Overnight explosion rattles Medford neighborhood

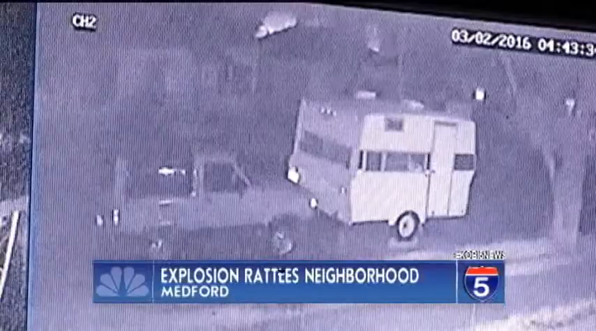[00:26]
There you go. Boom. Look at that. Jimmy Benedict says he didn't get much sleep.
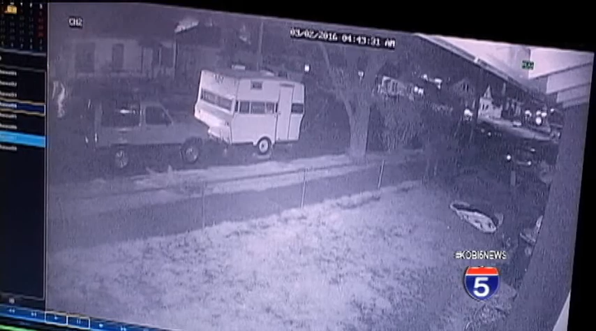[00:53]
The home side camera shows the suspect on a bike behind the camper before the explosion. Video from the front of the house gives a better picture of that person hurrying to get away.